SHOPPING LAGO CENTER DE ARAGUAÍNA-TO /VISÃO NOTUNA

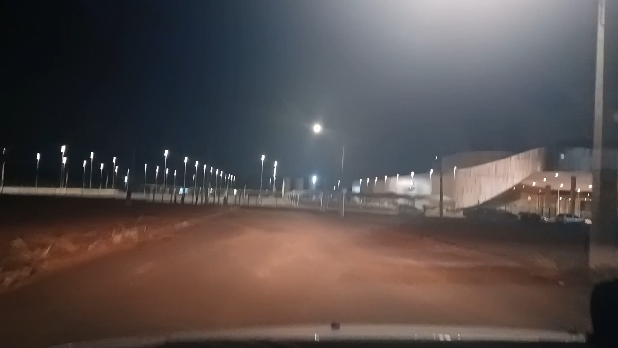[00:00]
E aí pessoal, começando mais um vídeo aqui no canal Pessoal, a visão noturna aqui do nosso shopping
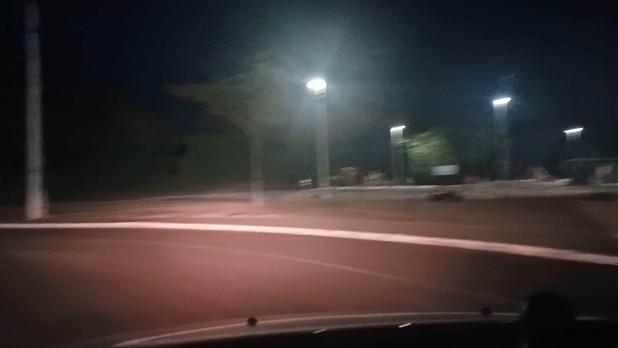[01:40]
Ginásio Poliesportivo Pedro Coresma Aqui a entrada principal aqui